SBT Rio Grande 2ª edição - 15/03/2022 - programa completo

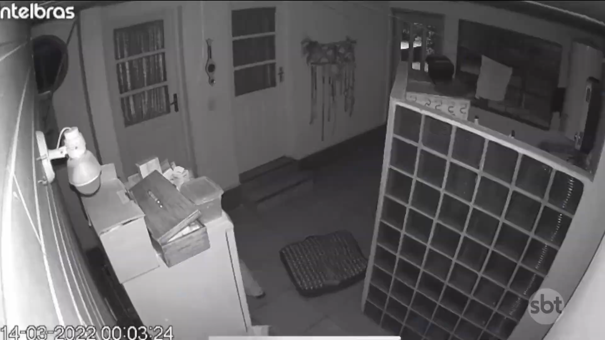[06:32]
Imagens de câmeras de segurança Mostram a dupla procurando objetos na casa. Um dos criminosos carrega uma espingarda.
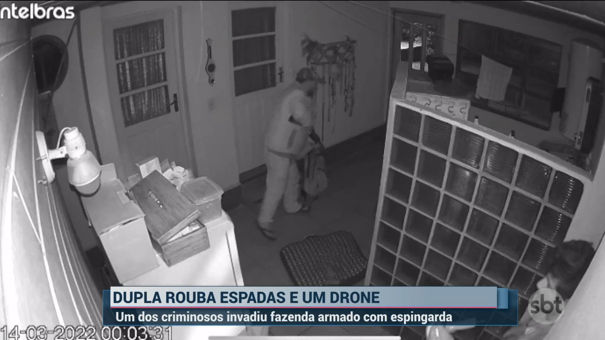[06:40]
Em um dos cômodos, eles roubam duas espadas e um drone. Segundo a polícia, ambos estão identificados, mas ainda não foram presos. O assalto foi na cidade de Cochilha na madrugada de segunda-feira.
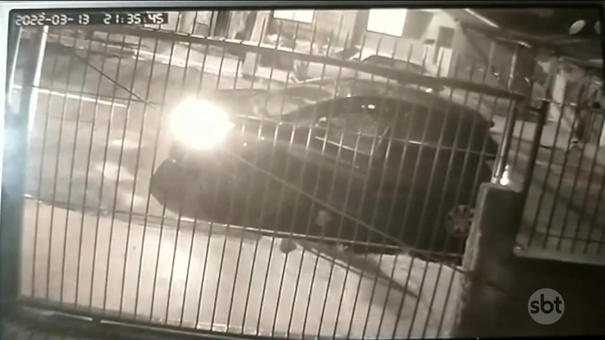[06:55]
Quatro homens armados, se passando por policiais, chegam em um carro de cor escura e estacionam na frente de uma casa.
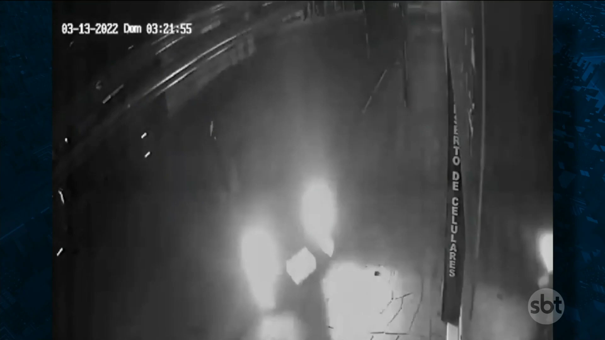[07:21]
e invadiu uma loja com o carro em Passo Fundo, no norte do estado. Logo depois, ele dá a marcha ré e vai embora. Foi na madrugada de segunda-feira, no centro da cidade.
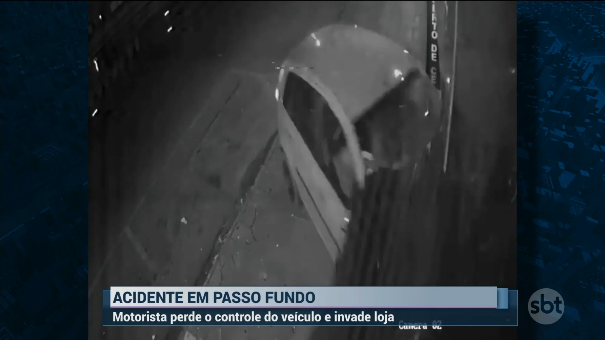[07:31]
A polícia não deu informações sobre o caso. E olha essa imagem. Um motociclista tentou empinar a moto e acabou batendo contra um carro estacionado.